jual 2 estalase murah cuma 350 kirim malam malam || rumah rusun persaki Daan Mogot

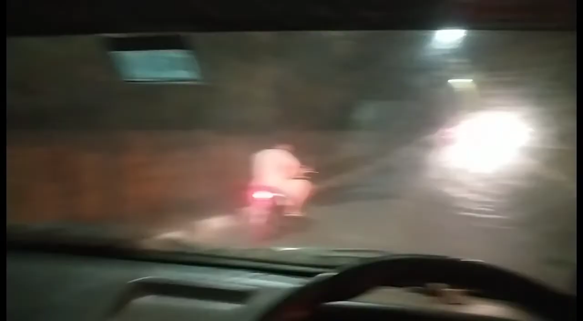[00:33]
sendirian, nggak ada keneknya pada sibuk.
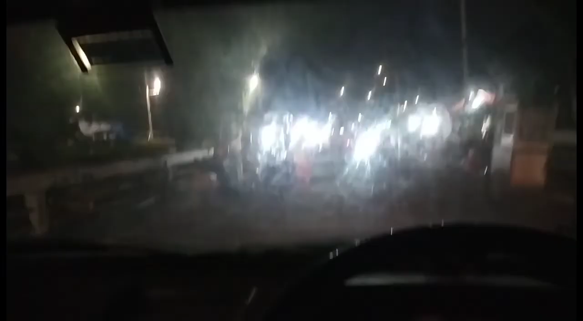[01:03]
Kita sudah masuk jembatan rusun Persaki depan Mall Daan Mogot.
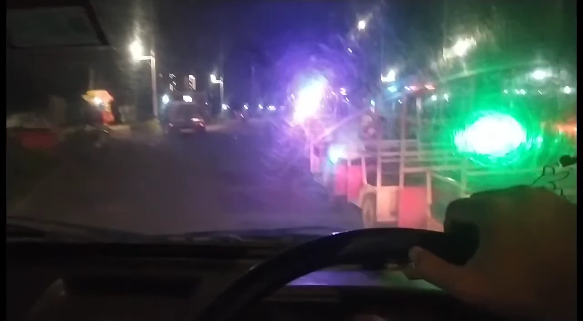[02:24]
Ya udah ngodong ke kiri kagak, ke kanan kagak, tengah-tengah. Saya mau nyalip. Ya tuh.
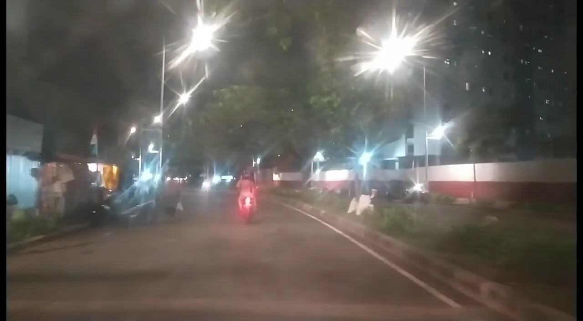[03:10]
Masuk rumah rusun Persaki. Kita mau kirim estalase pesanannya Pak RT. Pak RT langsung di rusun Persaki blok apa ya? Lupa saya.
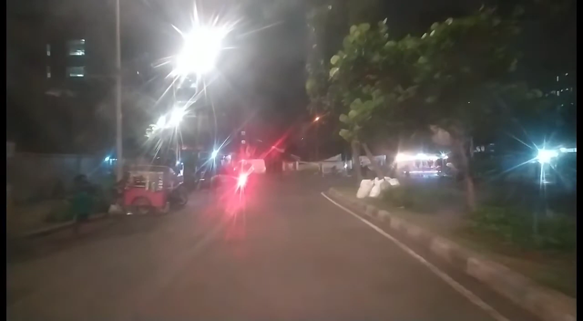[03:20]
Pak di security itu langsung kalian buka lagi. Pak. Buka lagi, Pak.